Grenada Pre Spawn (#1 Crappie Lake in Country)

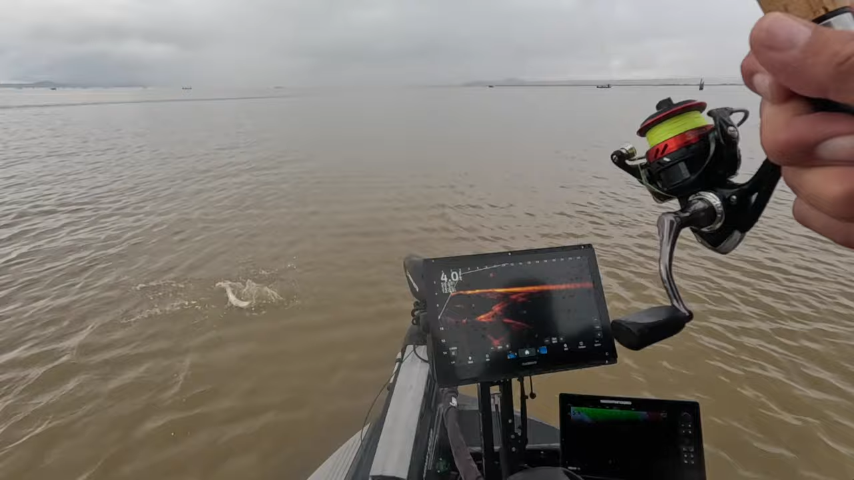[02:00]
Man, he looks so much bigger. Now we're on 15 feet. There he is. There he goes. He's on ya. Yep. Boom. That's a good fish. Good fish.
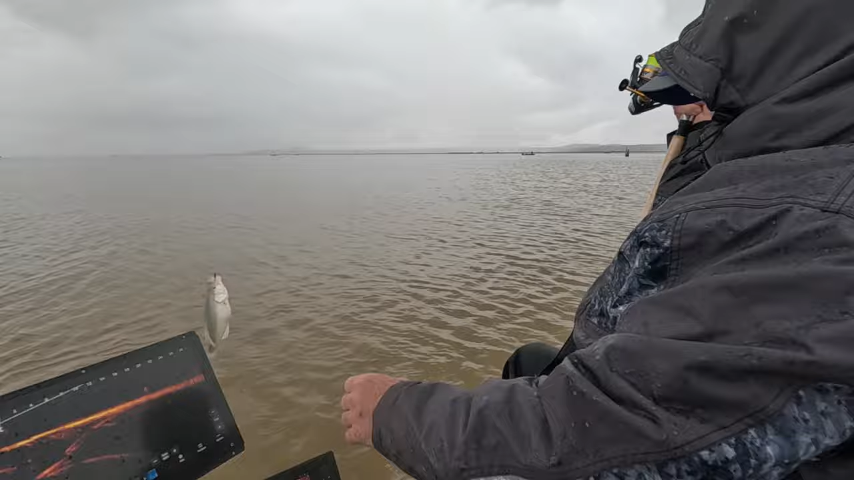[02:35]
Now that might be a 2.5-er. At least a 2.